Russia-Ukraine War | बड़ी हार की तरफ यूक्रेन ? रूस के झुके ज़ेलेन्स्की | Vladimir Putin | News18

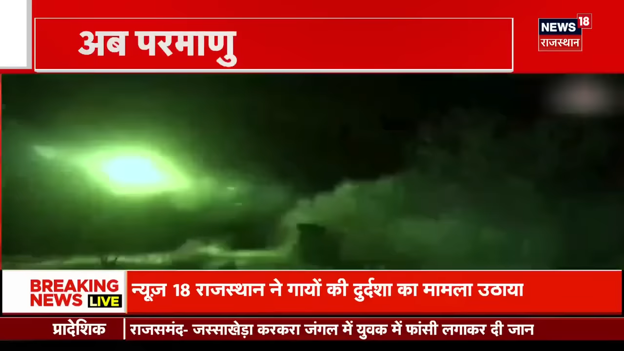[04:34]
24 फरवरी 2022 के बाद से पहली बार रूस ने